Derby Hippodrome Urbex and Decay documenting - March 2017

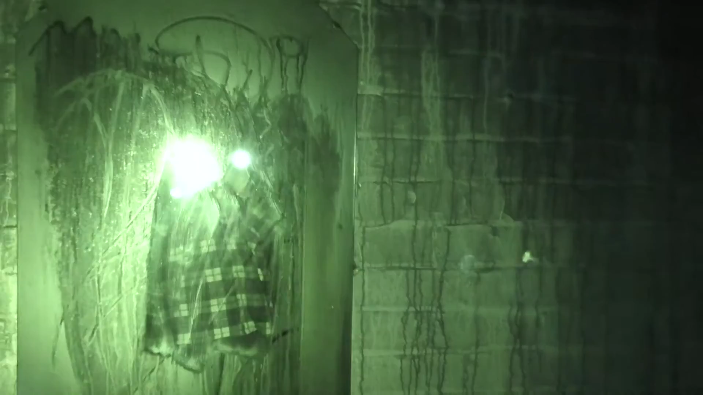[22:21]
Yeah, there's loads of chairs in the circle, but then we'll go around. That's my infrared. Yeah, careful, Grace.
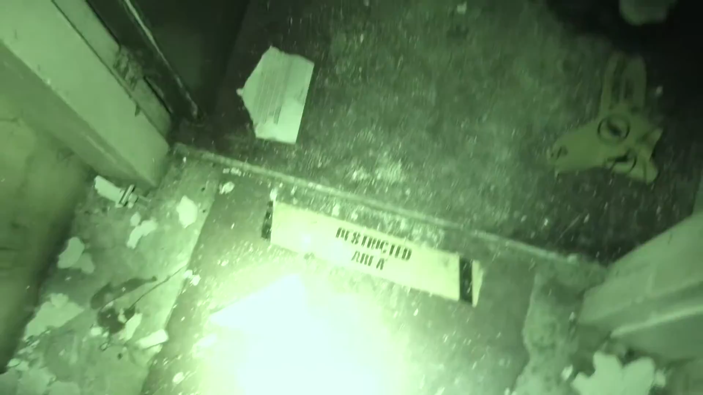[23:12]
Interesting. Yeah, I definitely don't want to be here. They found a fucking dog. Is that a dog? A dog. In the box. Look at this. Done. Turkey trotters.
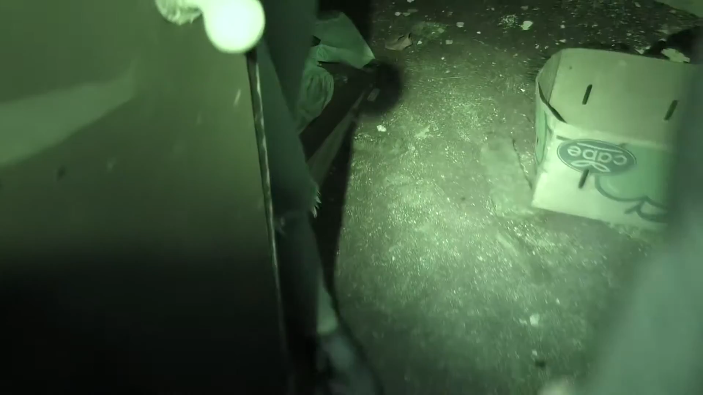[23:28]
Excessive time on your wrist. Let's have a quick look. Oh, sorry, yeah. That's all right. You got a bit of fucking it's like papers and stuff. Terry, come back at Christmas, use a voucher. I don't know if the camera's picking anything up here.
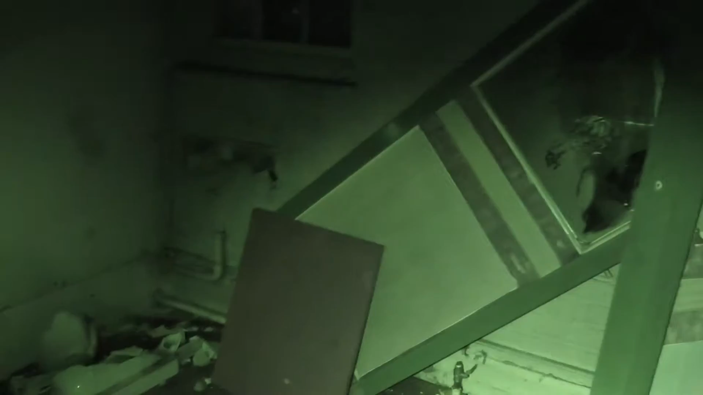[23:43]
You got a full bit off. You got night vision on. Yeah, I've got night vision on, yeah. This is one of those.
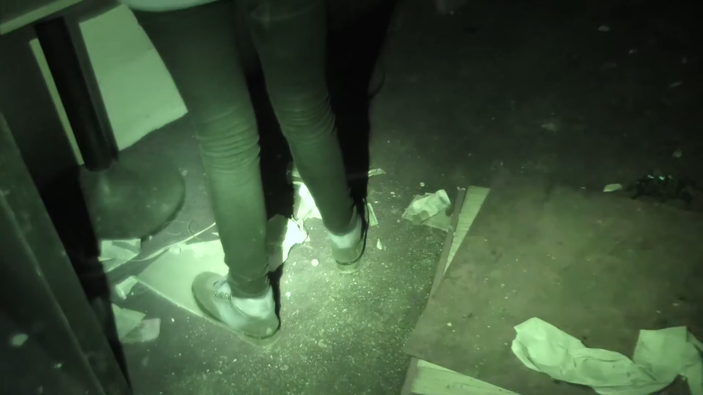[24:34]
It's very strange. It's a brothel, that's why. Yeah, that's what we're saying.
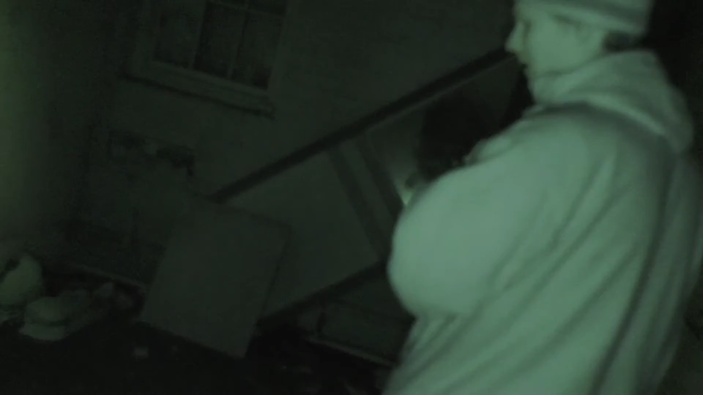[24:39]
An interesting crescent tube on its other side.
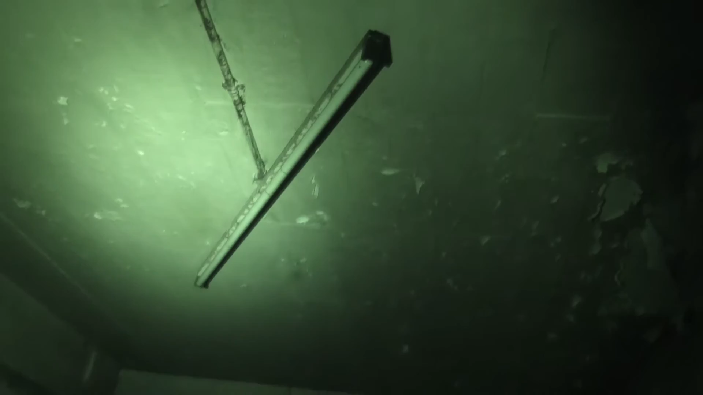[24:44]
Yeah, it's just kind of a shame that we went into, bumped into these guys when we come in here. There's a fucking coffin up there.
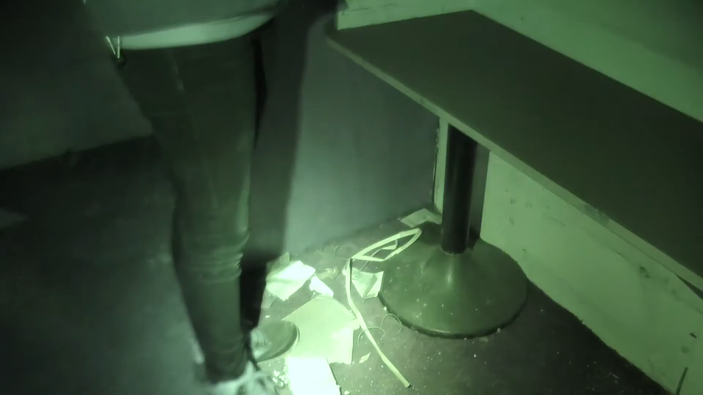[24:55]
Like a fucking coffin with very people. Look at the old fashioned plugs there, look.
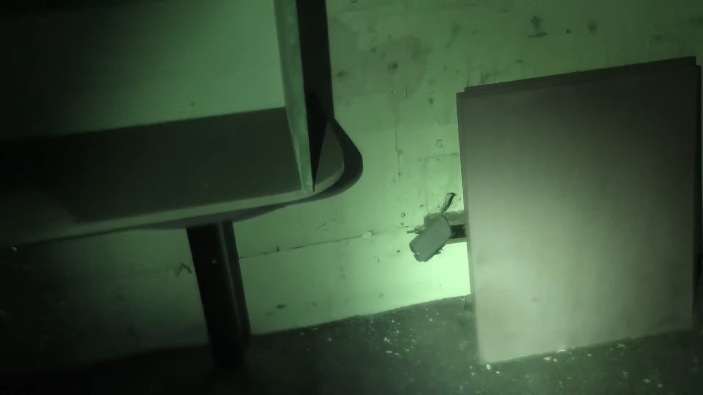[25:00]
Down there, they're proper 19 Is the coffin open or not?
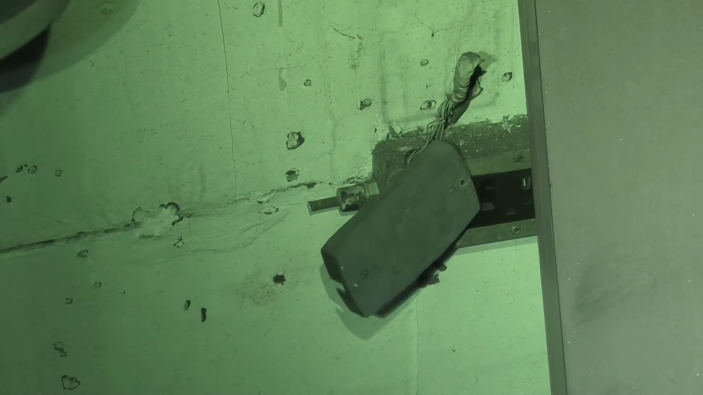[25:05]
It's kind of smashed up. Baker light. No, I've only got 14 minutes left on my camera, guys. Okay. Swap back over to my...
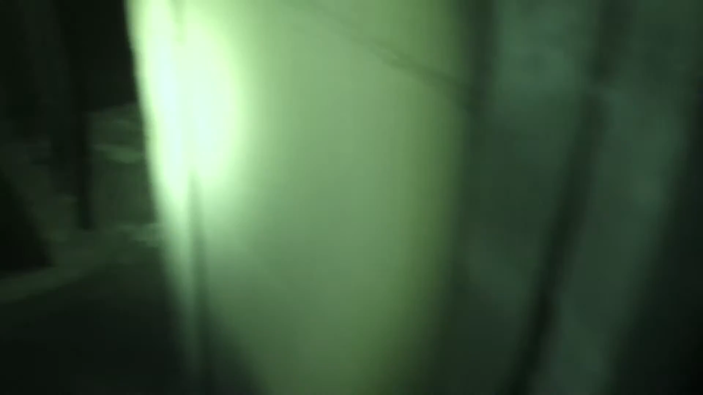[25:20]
It's closed, you need to worry about it. Whereabouts is this coffin, guys? If it's closed, you need to worry about it. Yeah. It's a lot. Was it already closed? Oh, no, it's kind of broken. What is broke? You can tell it's a coffin. Yeah. The toilet? It's not short of the stairs, all right. Well, I guess. If you can see that there's nothing in it, then... That's kind of joke, it's a coffin. It's a coffin. Yeah. You've got all the shit inside the wall. Whereabouts is it? There. Oh, yeah, so there is.
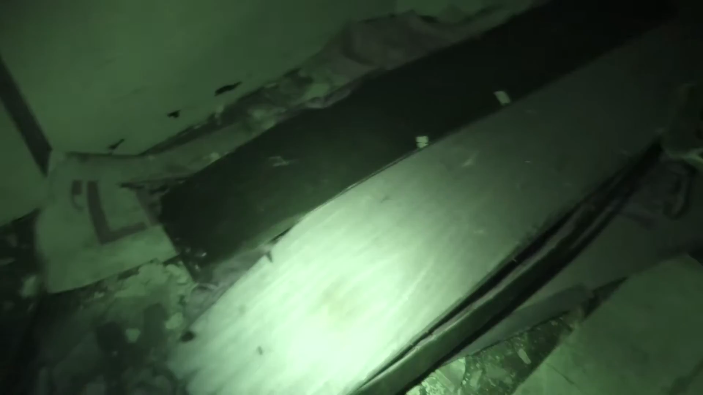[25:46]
Wow. I think. Yeah. It looks like it was an old magic prop. Yeah, it is. Oh, there's note in it. No. There's note in it. No. It looks like it was an old magic prop.
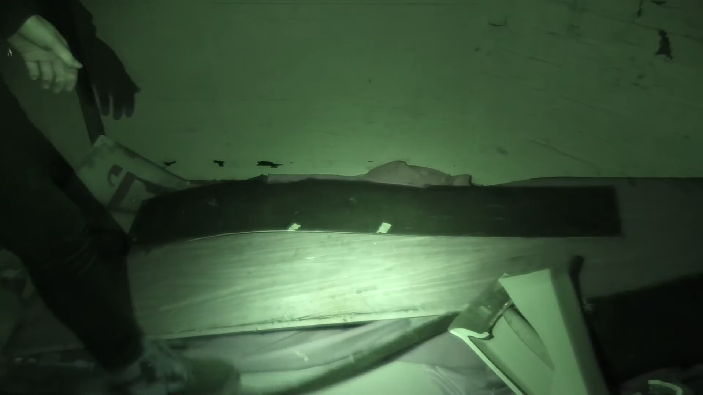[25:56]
Yeah, batteries are going to die
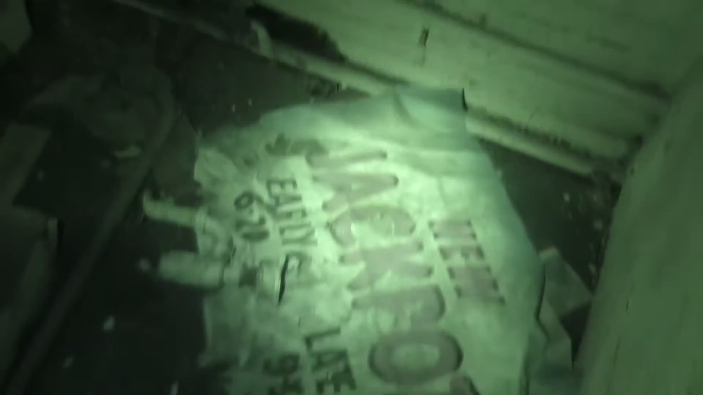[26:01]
on this camera soon. 12 minutes remaining. Let's have a quick look down here. There's a transformer down here. I've already been up here once.
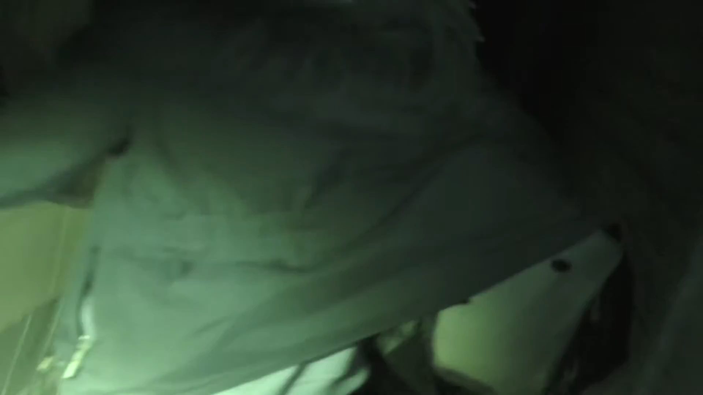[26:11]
Have you? Yeah. Transformer there. Yeah, yeah.
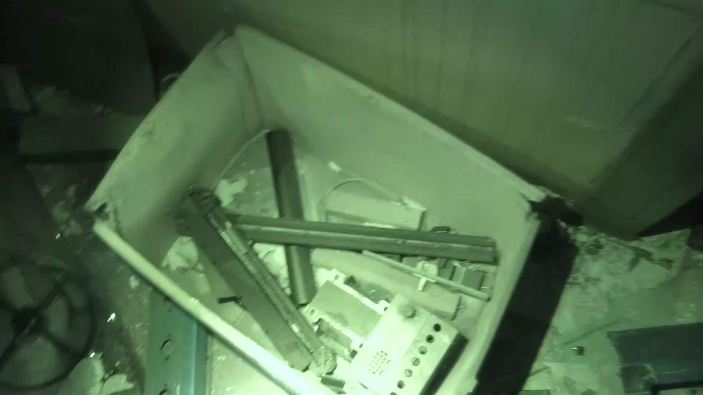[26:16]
53 volts. Yeah, this looks like it's some of the old arcade machine technology. Yeah, it's probably where they just dumped it all. No, in there. Coin chutes, look. Mmm. Oh, there's a load of box full of spares here. Yeah, I know there is. I see plenty of them where I work, but that would be scrap yard. Probably worth something to someone.
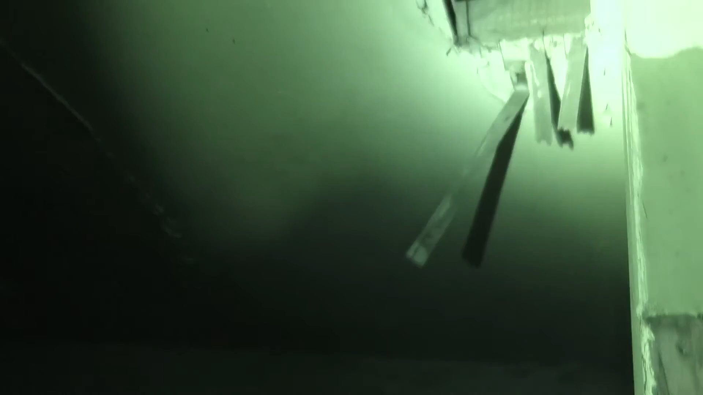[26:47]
Yeah. Old slot machine. Actually, I wonder what's in the loft of this place. There isn't a loft, really. But there's still rooms above us, because you can see it through the ceiling sometimes. Yeah. Let's have a...
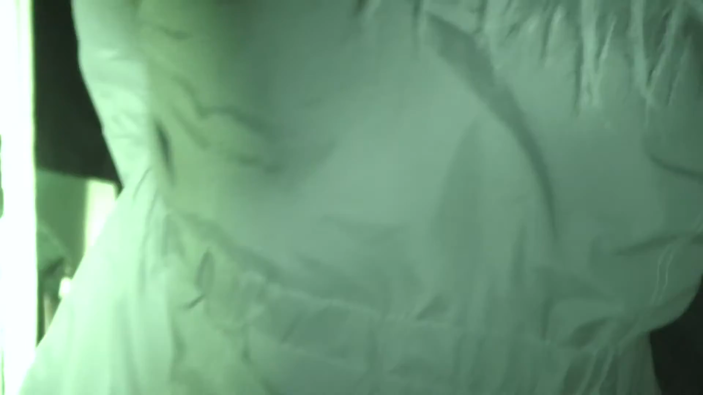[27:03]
I'm not going in there, John. Yeah, it's a bit fallen, isn't it? Yeah. Yeah, water link sales.
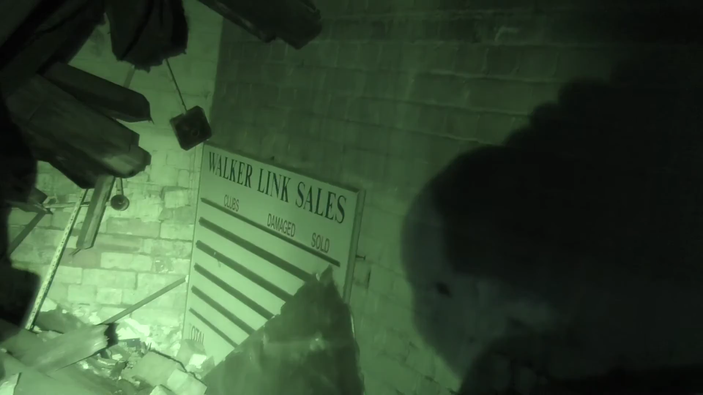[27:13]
Where's that, Ali? On the floor, isn't it? Is it? Yeah. You say it's 15 volts. What output does it look like it would give? Oops. It's probably an old light bulb.
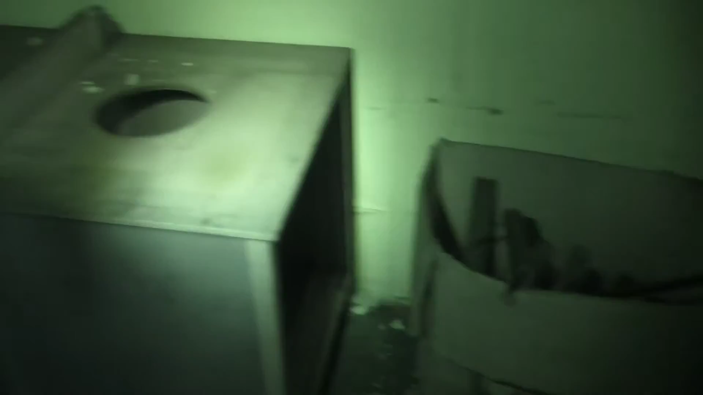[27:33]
2 bulbs. Yeah. There's plenty more kits under there, look.
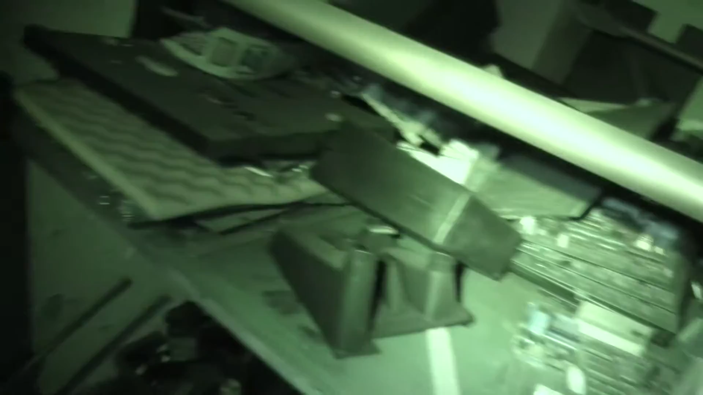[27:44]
Dark old machines. I don't think this place has been closed for long enough to render it thingy. Yeah, that's quite nice, isn't it? Why did it close? Was it a fire or something? Probably. Yeah. What's that? 15 volts, 1.6 amps. Yeah. It's actually a perfect transformer for what I need.